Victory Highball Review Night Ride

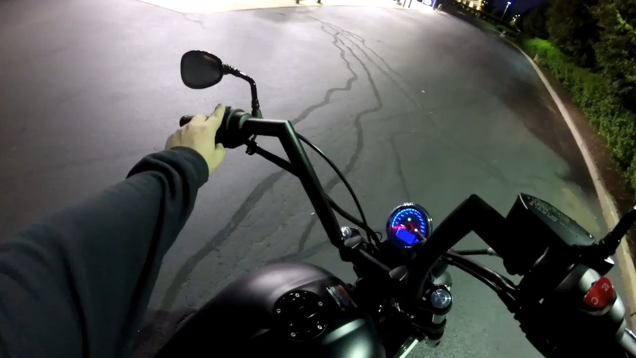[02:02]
I'll go ahead and throw the hazards on so you can see the wrap around turn signals.